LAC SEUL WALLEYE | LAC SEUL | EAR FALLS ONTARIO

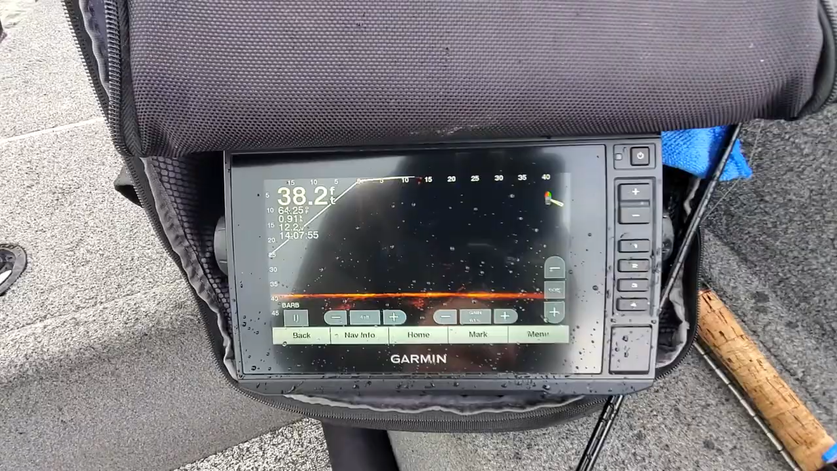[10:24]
On screen: depth 38.2 ft
We're in about 38. We are marking. We're getting off the bow. We're getting pods of walleye come in, and we're also just slowly drifting offshore here.